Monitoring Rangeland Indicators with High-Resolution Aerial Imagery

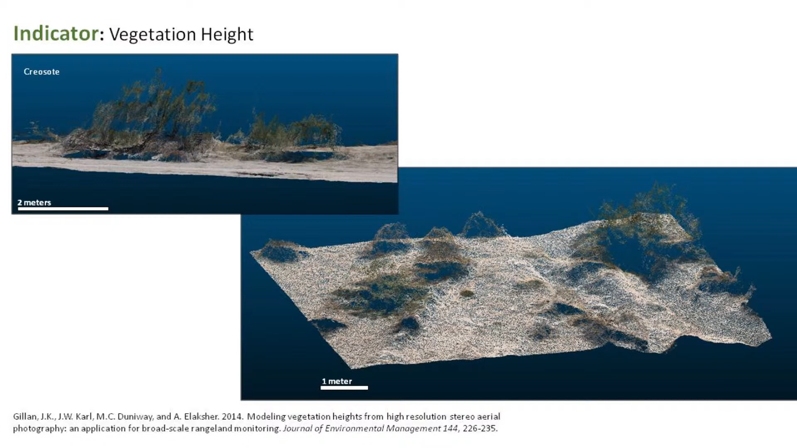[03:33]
I can't perfectly model a shrub, but I can get basically the core and most of what it is. So I can't get the little spindly branches sometimes, but we think this has a lot of potential for measuring and monitoring wildlife habitat, like for sage grouse and others. What else?